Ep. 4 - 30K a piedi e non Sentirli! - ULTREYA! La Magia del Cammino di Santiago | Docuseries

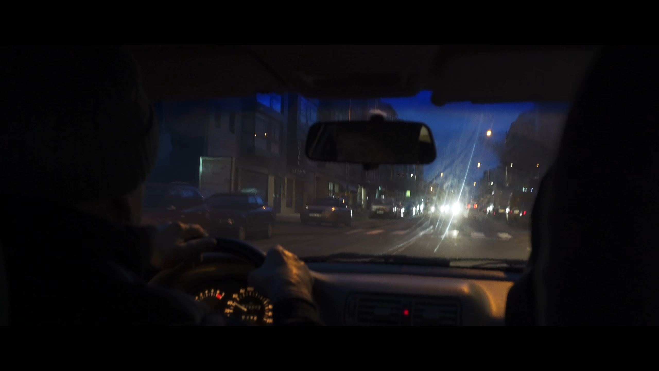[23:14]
E così, dopo una meritata pennica, grazie a Luis e alla sua auto, raggiungiamo il centro di Arzúa.